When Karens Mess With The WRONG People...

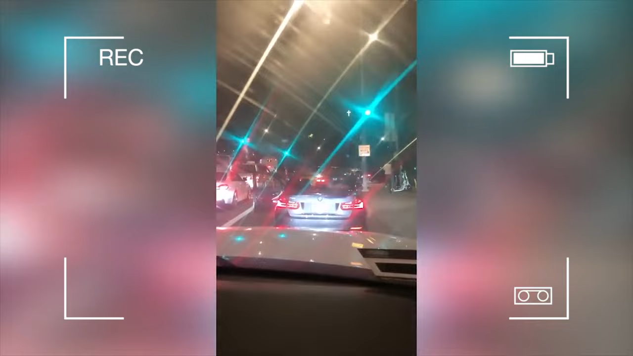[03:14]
Here we have some drunken road rage from a Karen. 570, did I hang up? Yes.
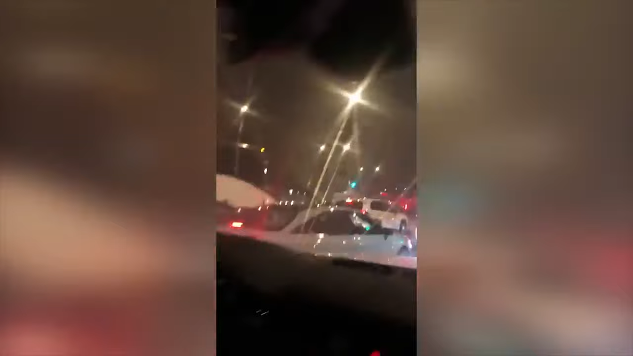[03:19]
She's getting out of the car again.